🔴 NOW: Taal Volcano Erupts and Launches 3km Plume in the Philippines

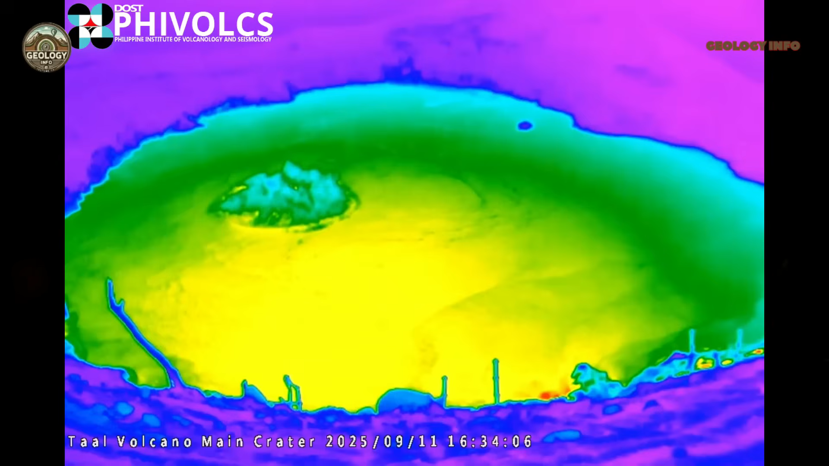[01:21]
During those brief but intense 180 seconds, the violent encounter between ascending magma and water from the underground hydrothermal
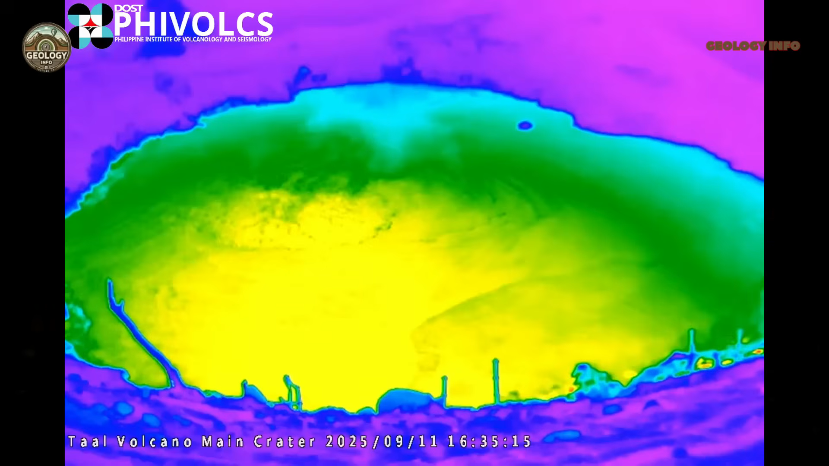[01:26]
system generated an explosion that fragmented rocks,
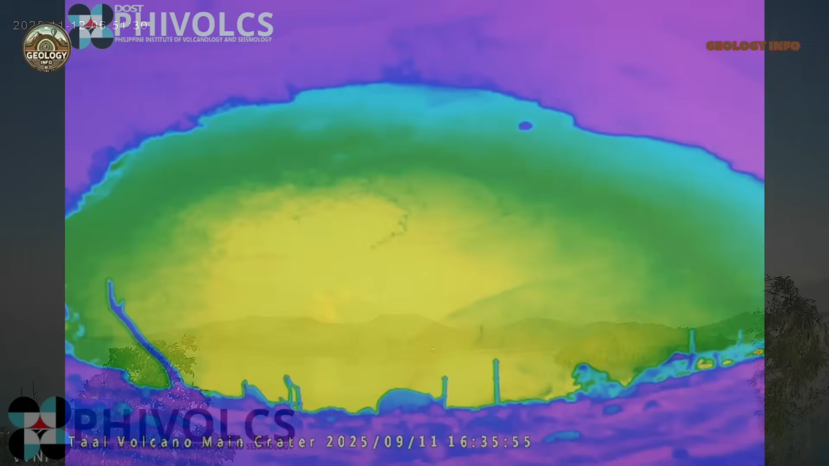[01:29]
instantly vaporized water, and ejected volcanic material at high velocity.